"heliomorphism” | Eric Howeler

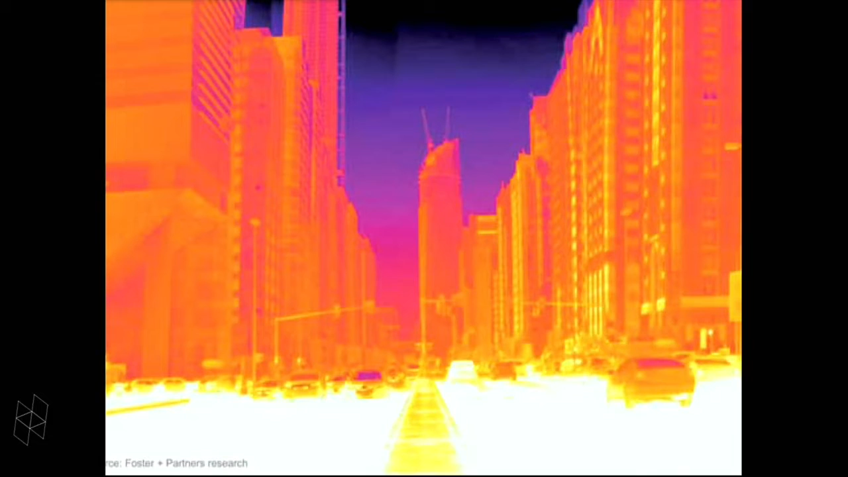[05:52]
for solar heat gain on urban surfaces, glass is such an efficient surface for architecture if you don't think about the sun. In the sun, it becomes a nightmare.